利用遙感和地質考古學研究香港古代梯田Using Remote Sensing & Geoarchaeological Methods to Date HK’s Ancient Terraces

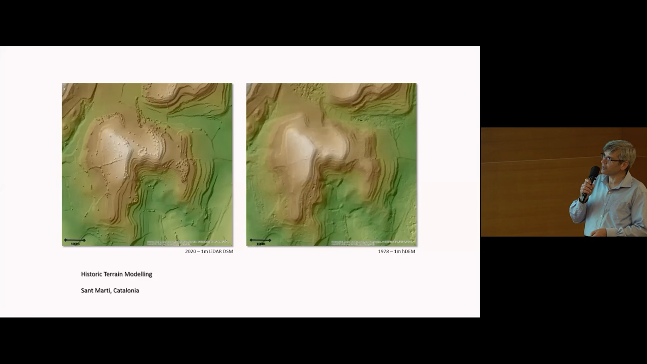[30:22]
2020, and in 1978, so nearly 50 years ago.
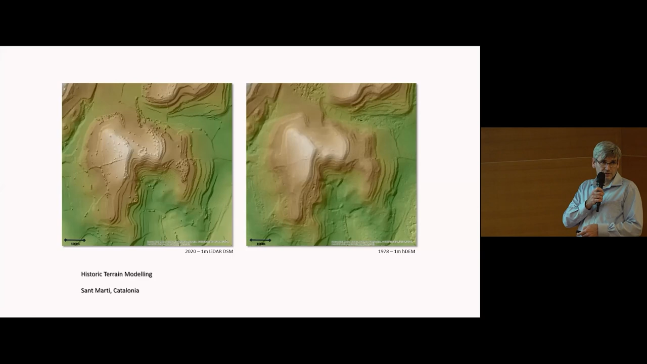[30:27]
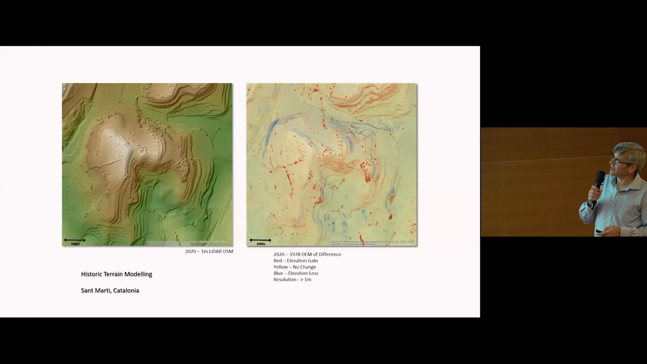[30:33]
And by comparing these two models, we can understand the extent of landscape change.
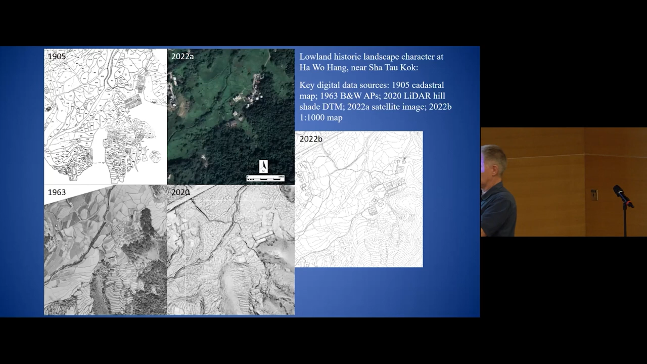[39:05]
We also have such things such as these wonderful
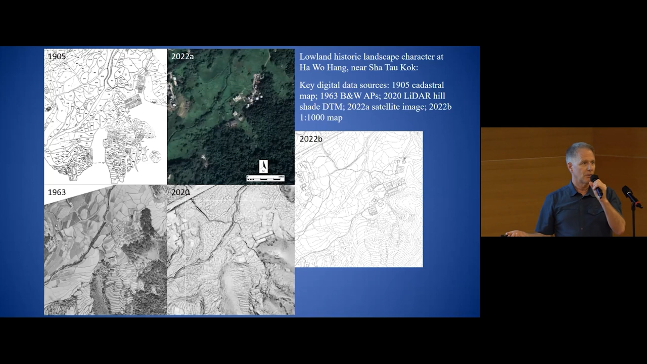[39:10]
high-resolution vertical aerial photographs from 1963, which were taken for the production of the first large-scale detailed maps of the new territories.
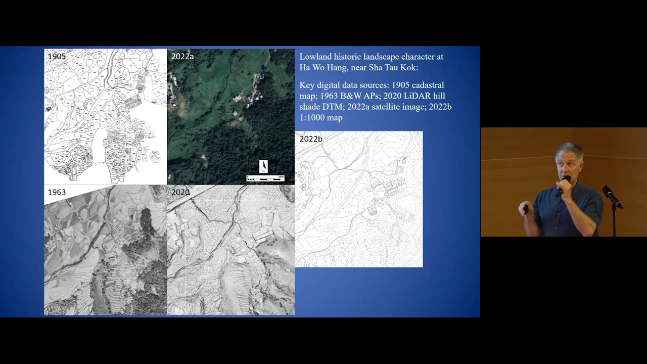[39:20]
And they're an extremely useful resource in looking at these upland landscapes that I'm studying.
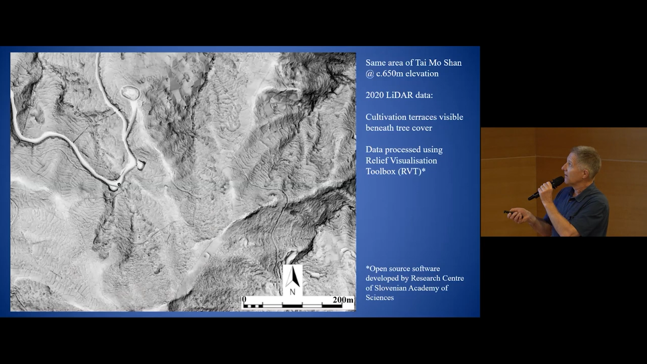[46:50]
So you can see some beautiful resolution of some of these mountain terraces showing up through the trees using that laser scanning technique. So this can be very useful. And this has been processed by something called